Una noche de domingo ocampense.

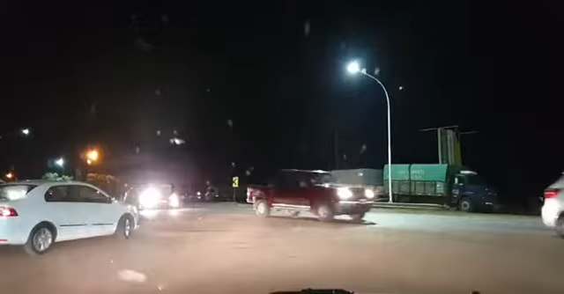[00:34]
Vamos a ver cómo hacemos para entrar acá porque...
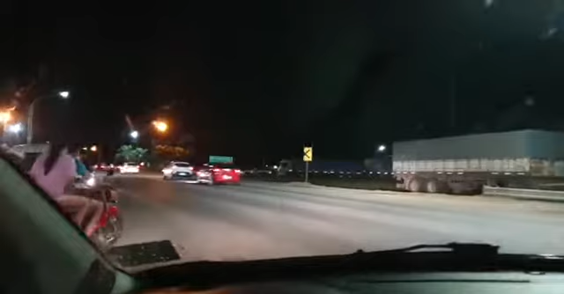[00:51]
altísimo. Vamos a ver cómo hacemos para ingresar. Y se cortó un poco.
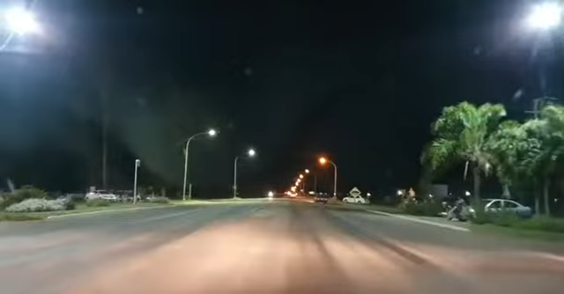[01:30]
A ver a la entrada, pues ya está el árbol de Navidad.
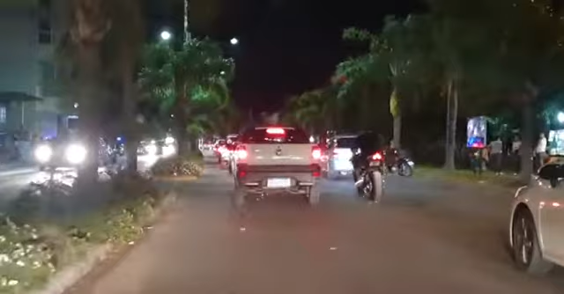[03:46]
Increíble para un domingo que haya tantos vehículos, ¿no?
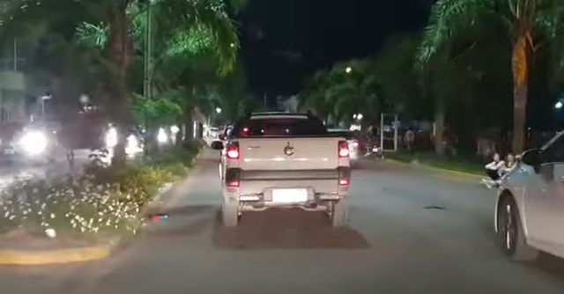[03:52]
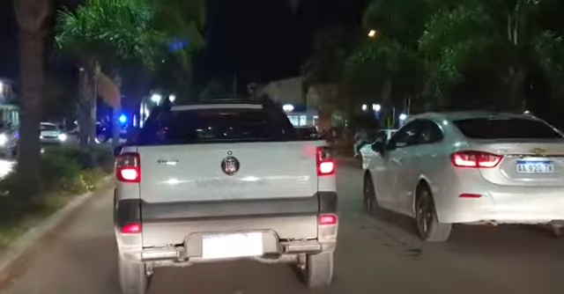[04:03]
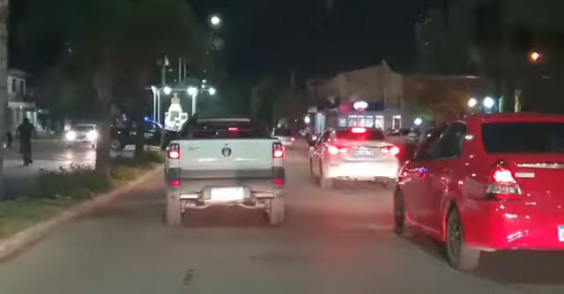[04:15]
Frente a la policía haciendo ruido, lo de siempre.
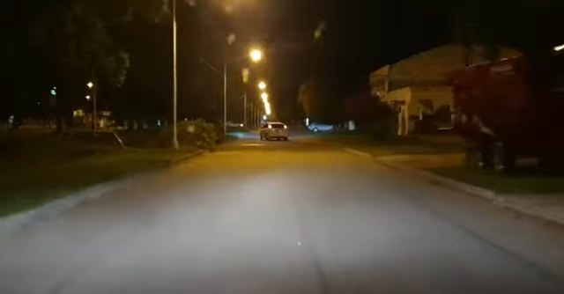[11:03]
Los corazoncitos brotan a miles de acá, así que bueno, le agradezco que la gente se ponga contenta. Ahí está, como ven, el Hotel Los Pinos.
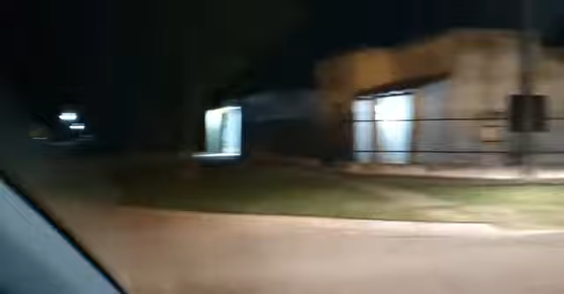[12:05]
y ya vamos a tomar el Boulevard Sarmiento. Felipe Zulú dice muy, todo muy hermoso de Villana. Bueno, gran abrazo a todos los de Villana, sobre todo a Cata, a Catalino Coman, presidente comunal. Tomamos Sarmiento hacia el norte ahora, ¿eh? Acá el viejo galpón.